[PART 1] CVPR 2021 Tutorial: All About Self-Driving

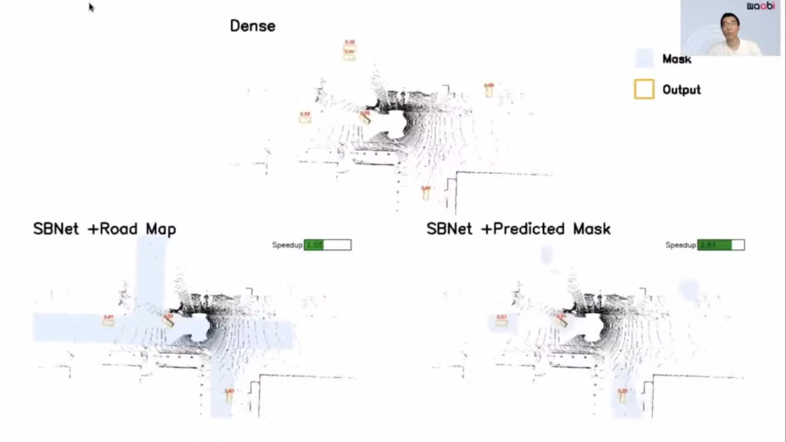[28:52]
On the bottom right, we show results that exploit the sparser mask produced by a segmentation network, where we can achieve even more speed up.
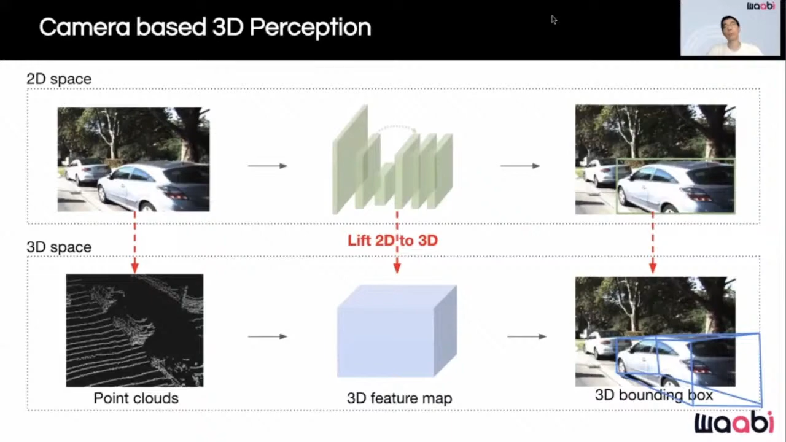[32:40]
This can happen at three different places: input, feature map, and output. We first look at methods that lift to 3D at the output level,
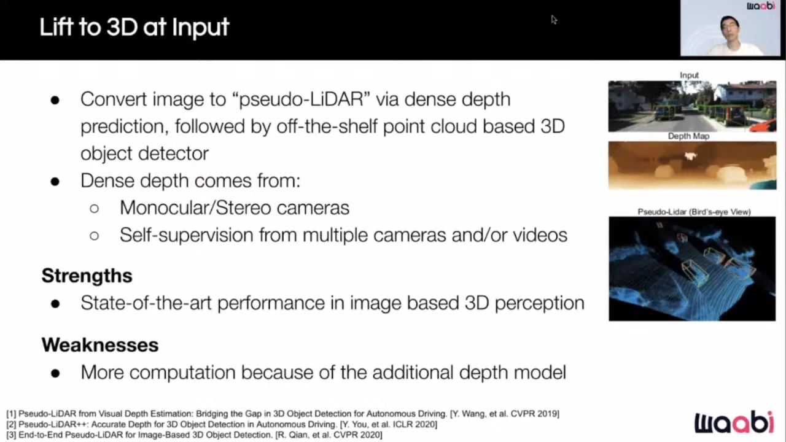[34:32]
or by self-supervision from multiple calibrated cameras or video sequences. Pseudo LiDAR-based approaches achieve state-of-the-art results in camera-based 3D perception at the cost of an additional depth model. Instead of lifting to 3D as input or output level, we can alternatively lift to 3D as a feature level in order to achieve a better trade-off between exploitation and computation. Specifically, a 2D coordinate is first applied on the camera image to extract 2D image features. The pixels in the 2D feature map are then converted to 3D space as a 3D point or as a ray, depending on whether the depth is known or not.
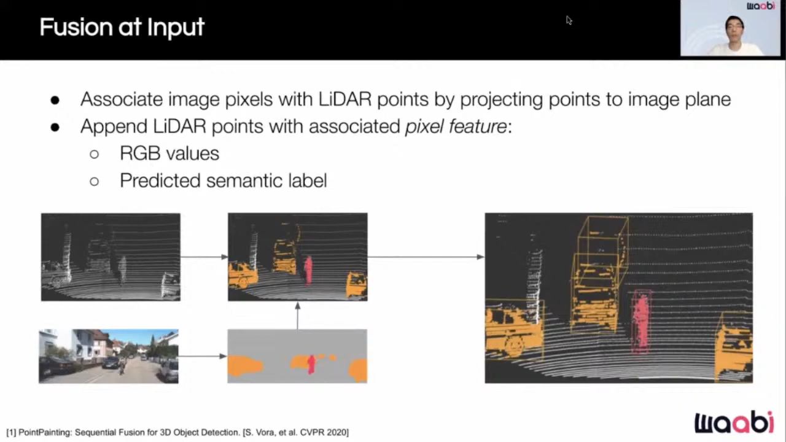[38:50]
Otherwise, the LiDAR point has no match. We then append pixel features like RGB or predicted semantic label to its associated LiDAR point. The enhanced LiDAR point clouds are fed into an off-the-shelf LiDAR-based model. Compared with output fusion, these methods provide denser fusion of raw sensory data.
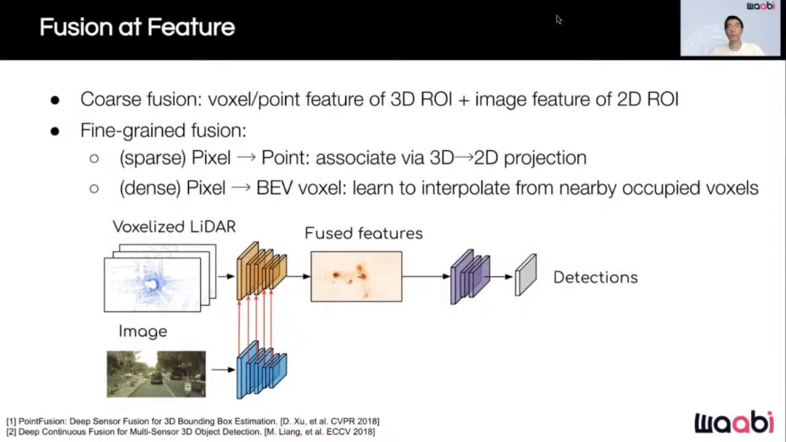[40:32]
which is invariant to the number of neighbors and works in continuous space. After feature interpolation, we achieve a dense pixel to voxel fusion. Feature level fusion fully exploits complementary information at multiple scales and therefore is more robust to small calibration errors.
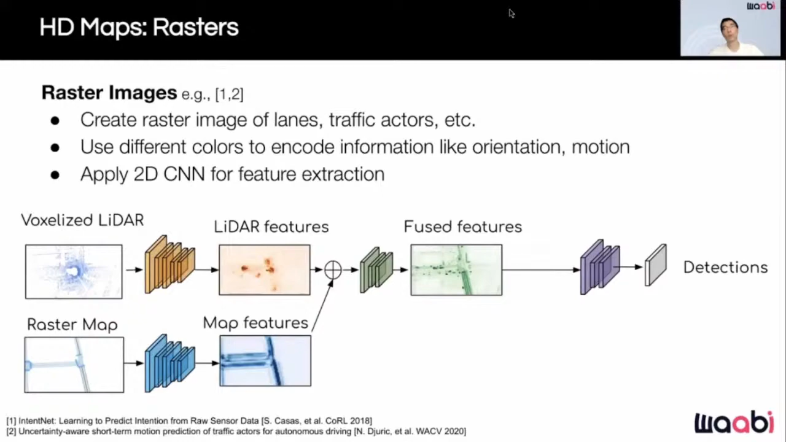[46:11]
and the resulting feature can be used for more accurate object detection. The raster representation of HD maps is easier to implement and extend.
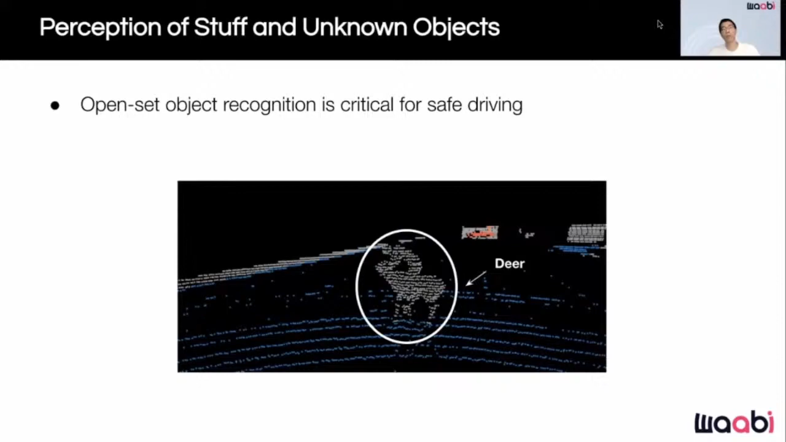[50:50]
One way to address this challenge is to explain every point in the LiDAR point cloud. In particular, our goal is to segment everything in the scene and
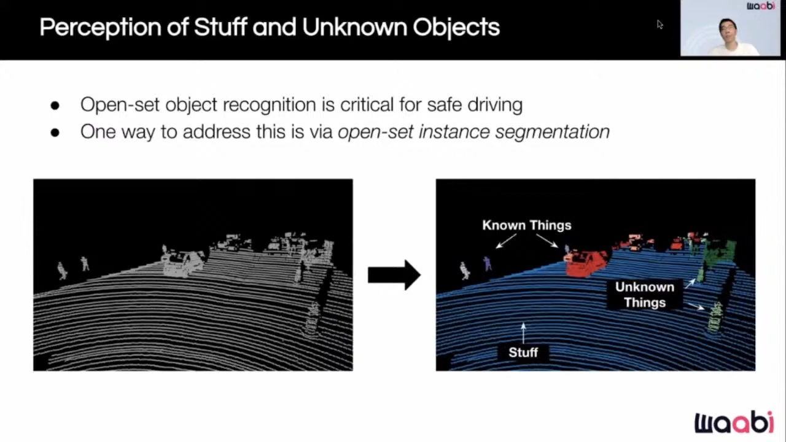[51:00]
classify it as either one of the known classes or as unknown. Additionally, we also want to recognize stuff such as the road. One approach to tackle this task is shown in the figure below.
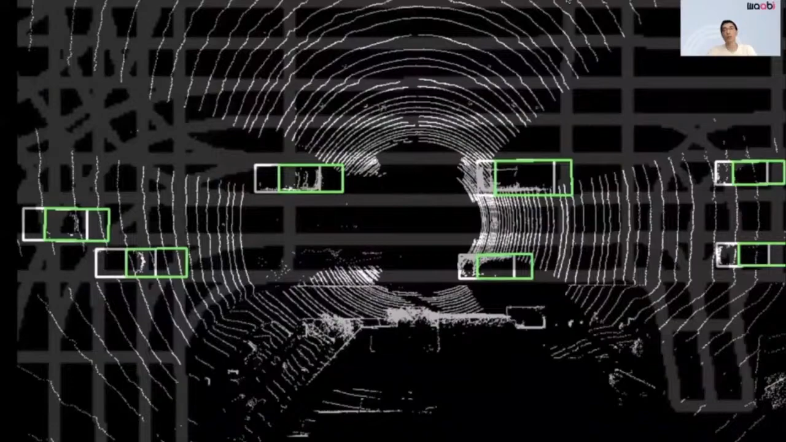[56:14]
the green boxes define the ground truth instead of gray. In doing so, the metric takes into account the data buffering time in order to estimate the quality of the detector.
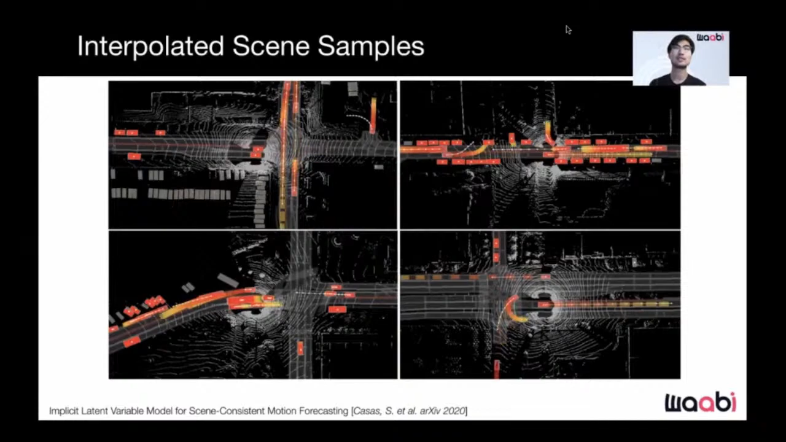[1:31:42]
accurately capturing the fact that something in between is not realistic. On the top right, we see the model captures the interaction between the horizontal traffic and vertical traffic, where the actor nudging out only if the horizontal traffic flow yields. Now, in this qualitative video, we sample 50 scenes and aggregate them using transparency to recover the marginal distribution that's implicitly captured by our model.
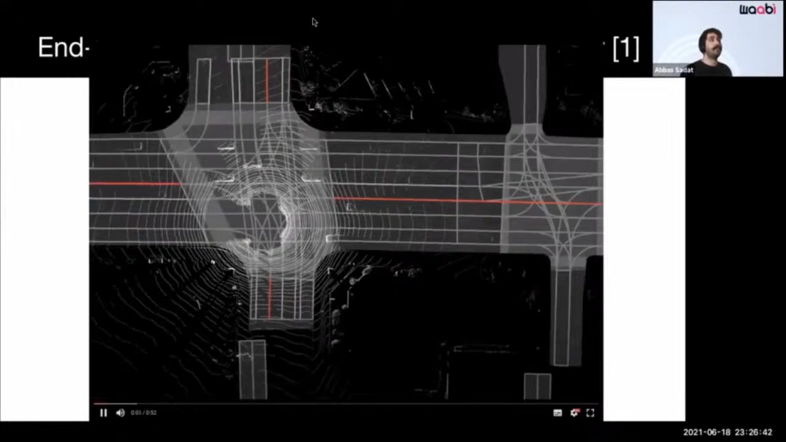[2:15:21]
Our model takes LiDAR and HD map as input and outputs detections, predictions, as well as motion planning cost volume.